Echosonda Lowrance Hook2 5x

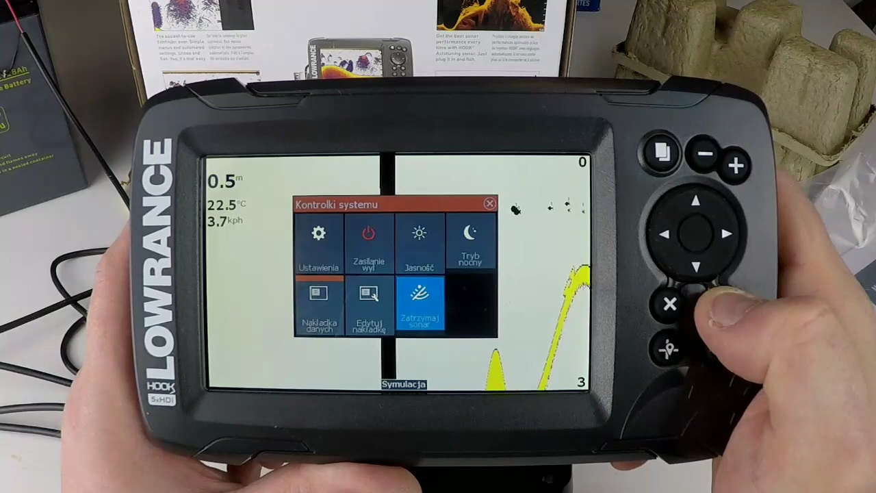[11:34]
On screen: depth 0.5 m, water 22.5°C, speed 3.7 km/h
Zobaczyć. Edytaj. Nakładkę. Czyli. Możemy. Sobie.
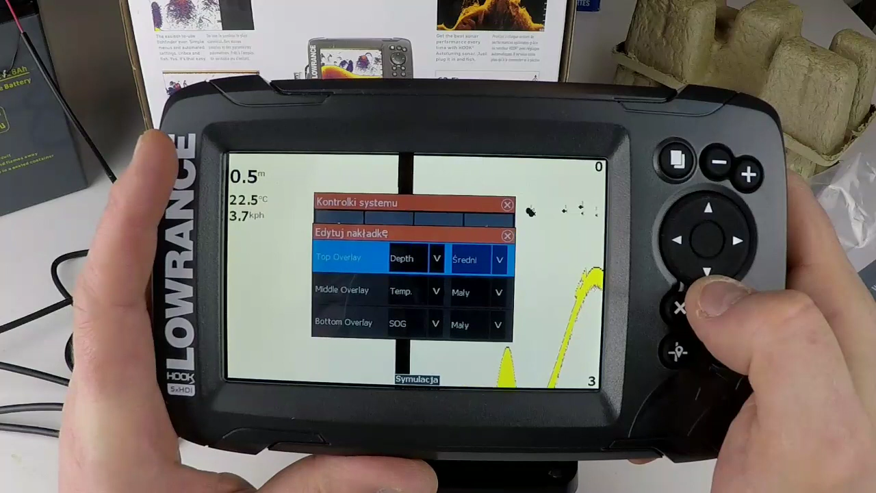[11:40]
On screen: depth 0.5 m, water 22.5°C, speed 3.7 km/h
Edytować. Tutaj. Te opisy. Głębokości. Temperatury. Krędkościu.
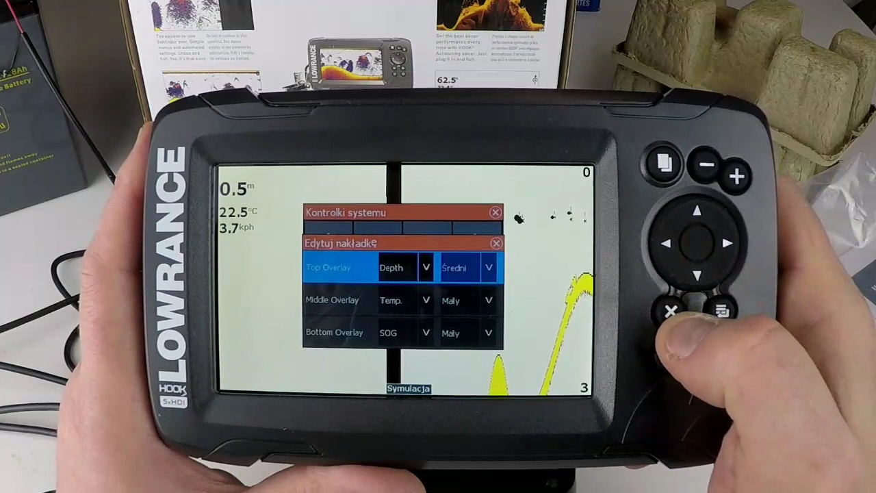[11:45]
On screen: depth 0.5 m, water 22.5°C
Możemy. Zrobić.
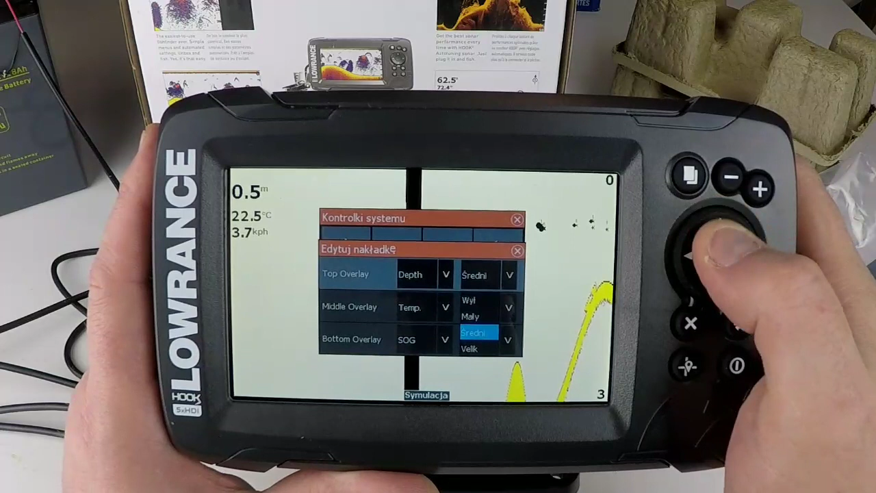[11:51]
On screen: depth 0.5 m, water 22.5°C
Wielk. To. Już. Wzrosło. Znaczy. Powiększyło się. Metry. Będzie nam. Już więcej. Pokazywało.
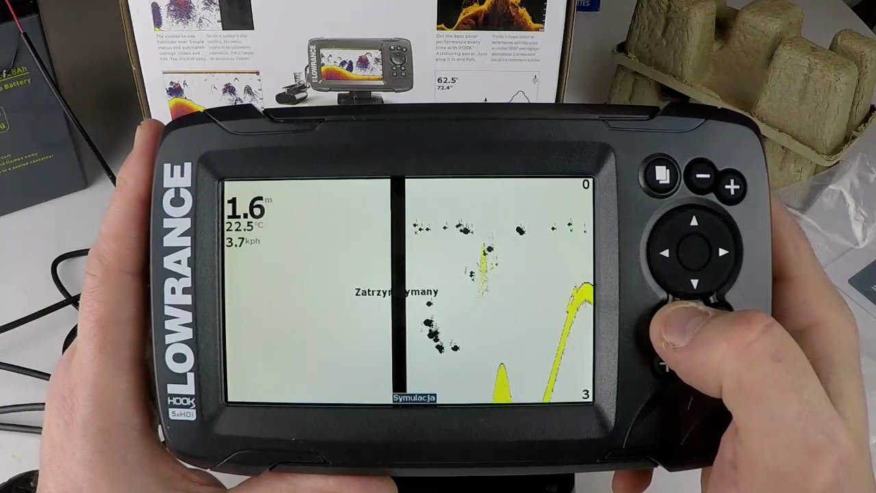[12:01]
On screen: depth 1.6 m, water 22.5°C
Tak. I. Tutaj. Możemy. Sobie. Nakładkę. Też. Wyłączyć. Lub. Łączyć.